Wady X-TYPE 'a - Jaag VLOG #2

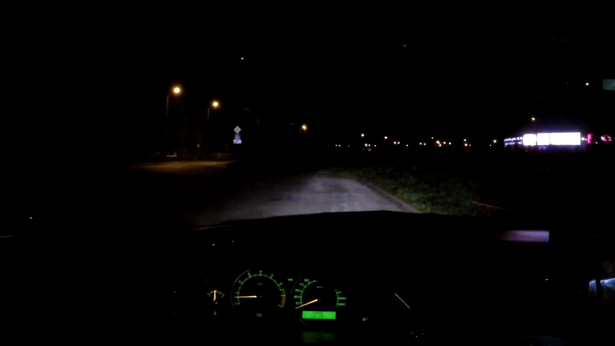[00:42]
Jakkolwiek światła drogowe są naprawdę niezłe, o tyle światła mijania to jest tragedia. Jaguar zdecydował się na zastosowanie soczewek i żarówek H1,